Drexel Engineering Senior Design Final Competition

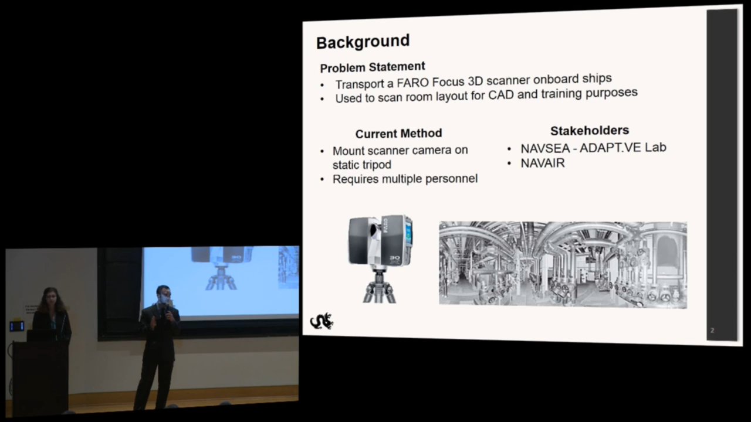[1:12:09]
The current method for using this scanner right now is setting it up on a static tripod, and this method requires multiple personnel. Our stakeholders for this project are U.S. Navy organizations, NASA, and NAVAIR. So we broke down our design criteria into three major areas.